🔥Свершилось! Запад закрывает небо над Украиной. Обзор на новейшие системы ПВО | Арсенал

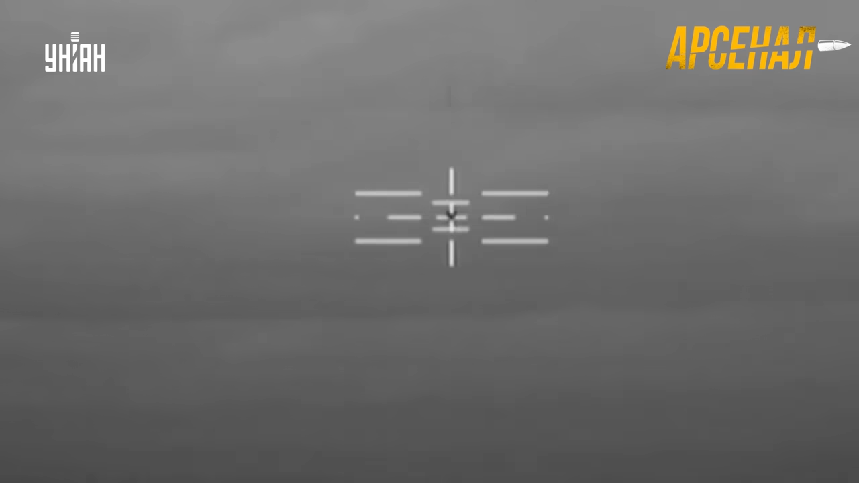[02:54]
каждый из которых может выпустить до шести ракет Один оптоэлектронный комплекс наведения НТАС И три радиолокационные станции РЛС Что интересно,